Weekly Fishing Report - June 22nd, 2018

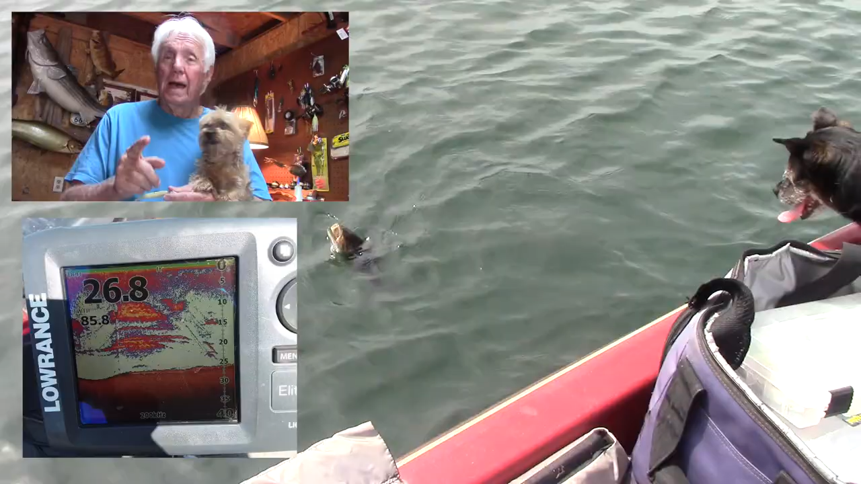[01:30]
Finding shad. I wouldn't even stop on a long point that doesn't have any shad on it. I think you're wasting your time. But as you can see here with my depth finder, you find that big ball of shad. You're going to catch some fish.